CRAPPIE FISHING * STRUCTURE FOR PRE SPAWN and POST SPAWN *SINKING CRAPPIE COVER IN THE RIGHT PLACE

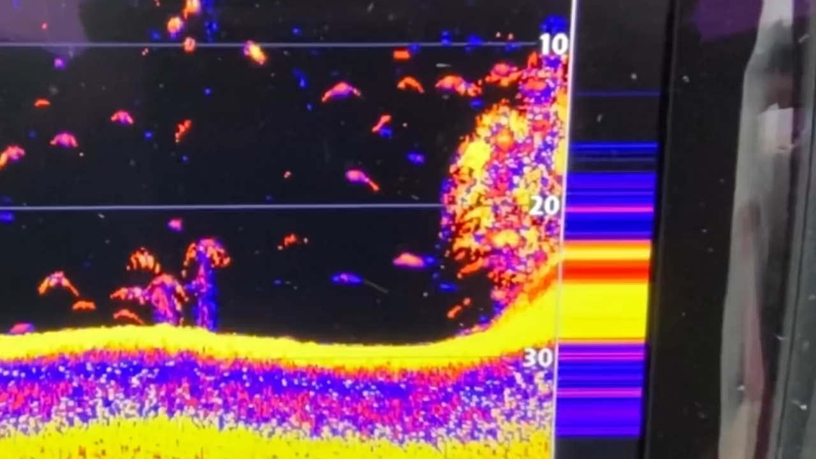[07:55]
There's one. I would say I would say we probably dropped them clear close to bed on top of each other because this makes them makes one big glob there.
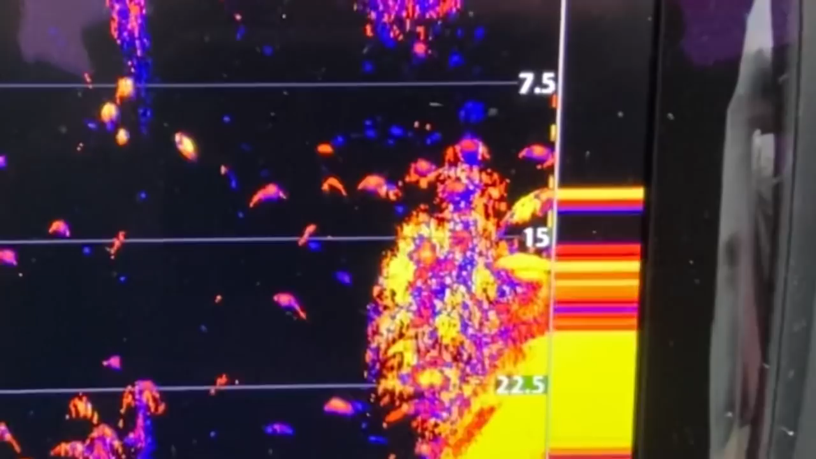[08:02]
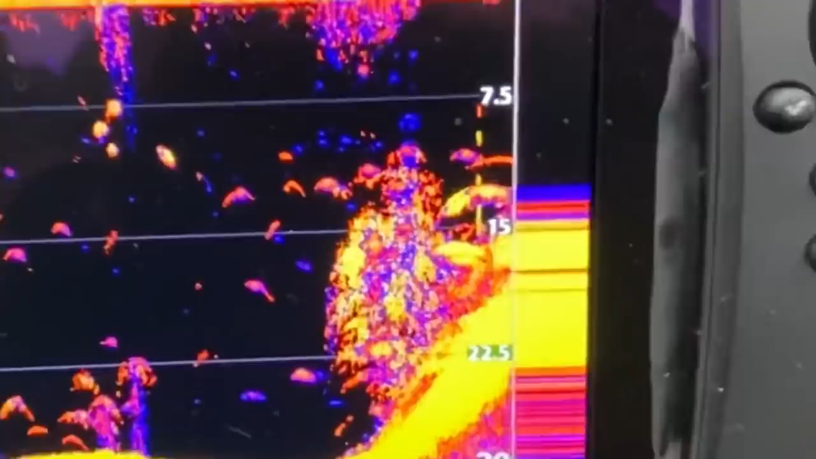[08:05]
So them two's right on each other. Okay here we're coming back into it again. So we're coming away from the bank.
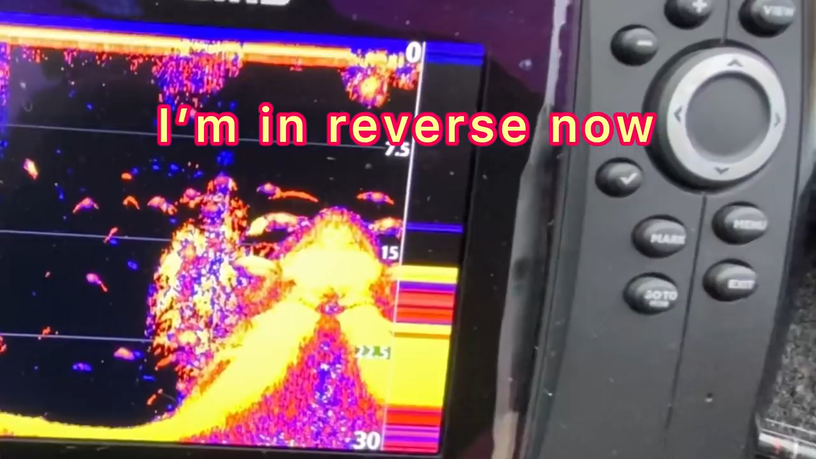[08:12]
You got a slope coming off the bank right there and then it drops down into the creek channel.
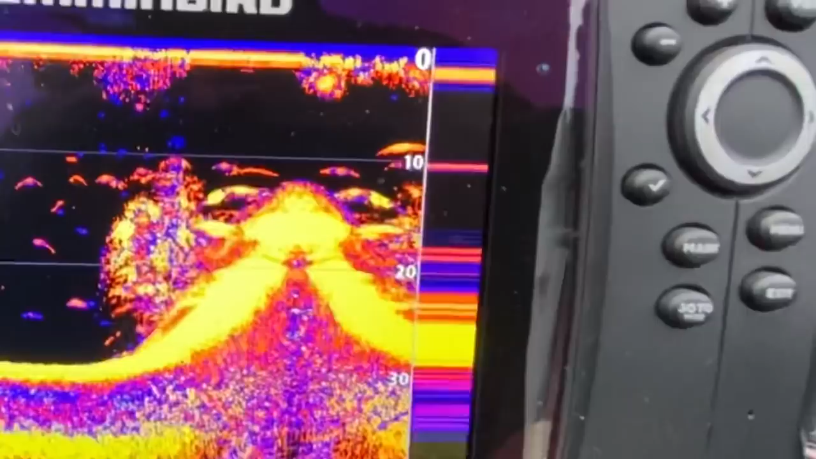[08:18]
And I got the structure at the base of the creek channel. So you see the contours coming down.
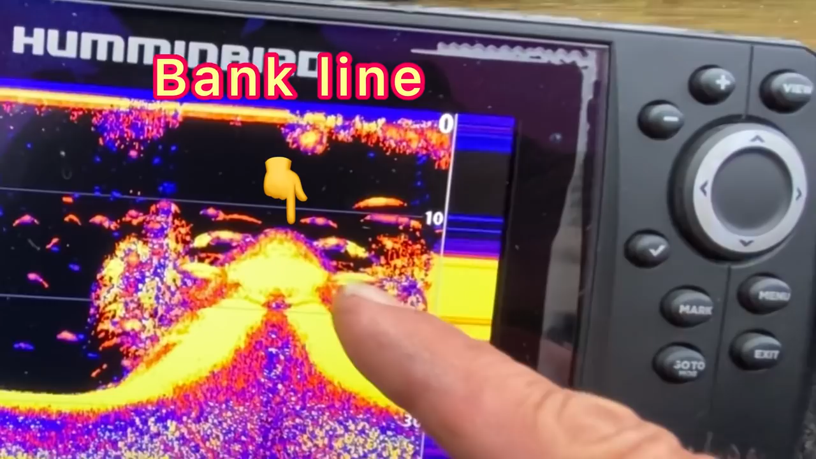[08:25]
All right we're gonna drop off down here. The base of this creek is gonna be about 29-30 feet deep.
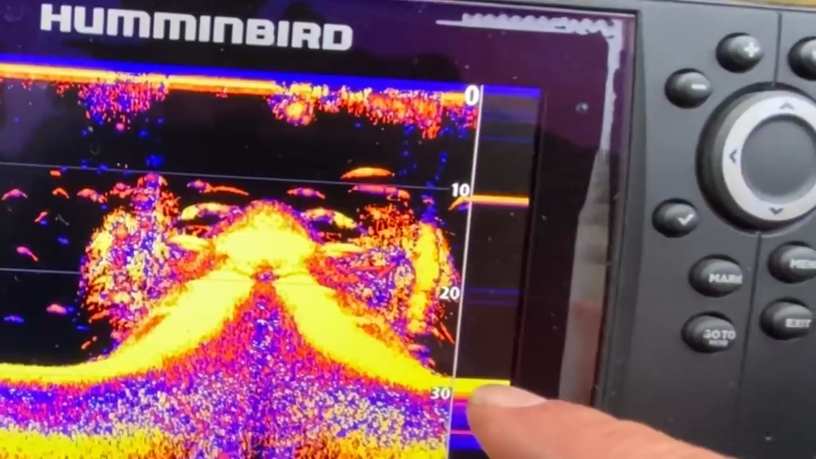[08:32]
And I got that structure just up off the creek right there.
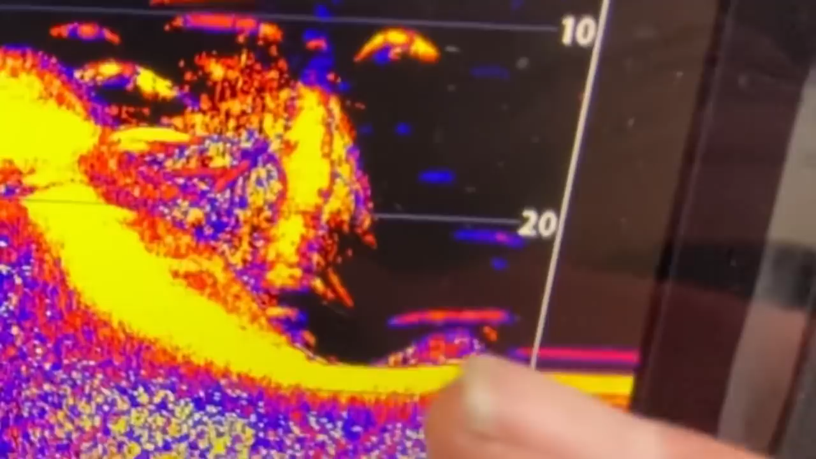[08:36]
But this channel right here is where the where the crop here is coming in off the river in this deeper water.
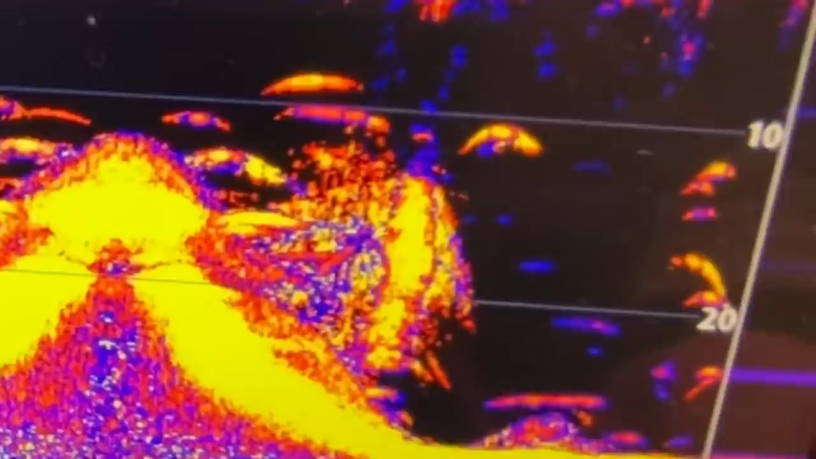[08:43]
And they migrate into these creeks and back in the back waters for the spawning.
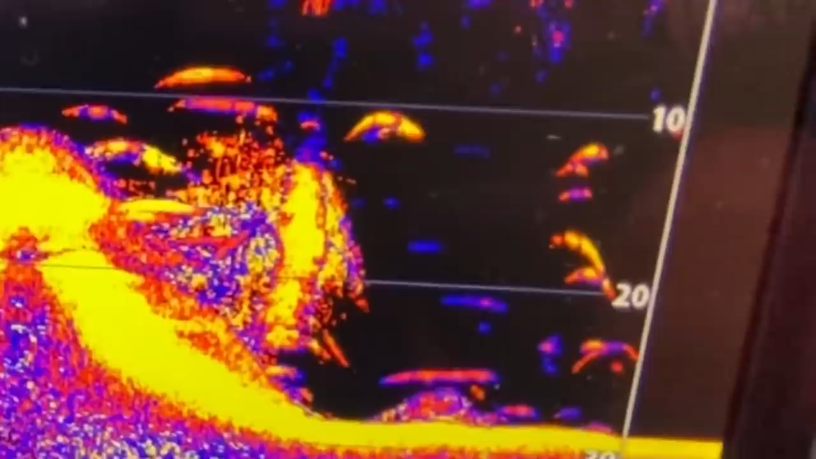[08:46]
So the first structures they come to whenever they're coming in there. We got fish all over the place right now on there. You see these arches.
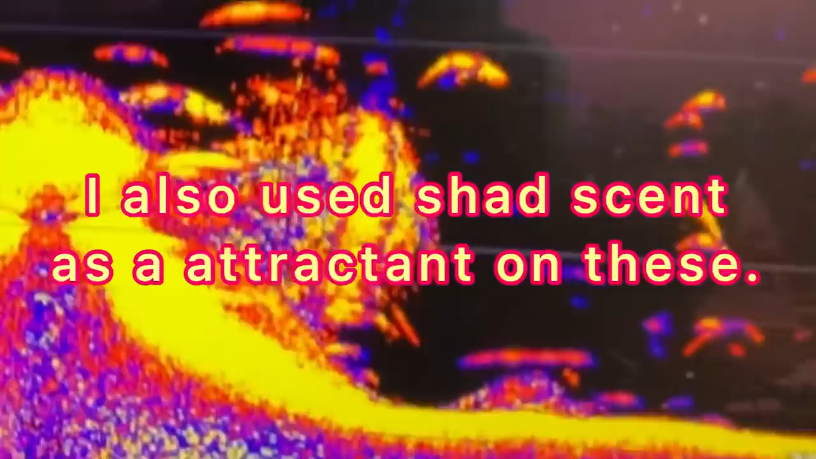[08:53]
They'll be using that right there immediately. Because this is uh one of the first structures they come to whenever they come into this creek.
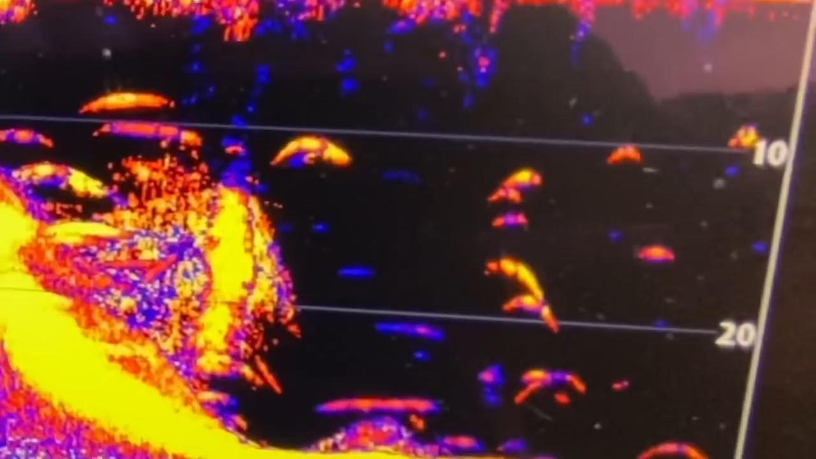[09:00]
So every crappie that comes in this creek is going to be coming by that structure. And they'll be hanging out on it.
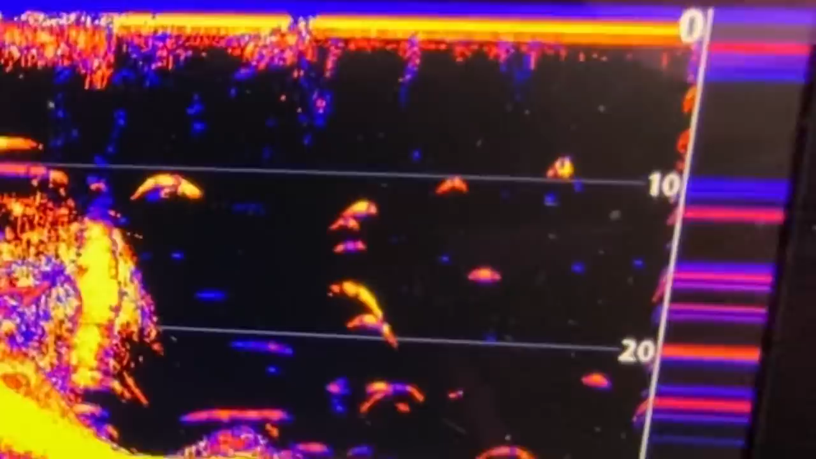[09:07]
So uh I'm looking forward to catching some fish right here.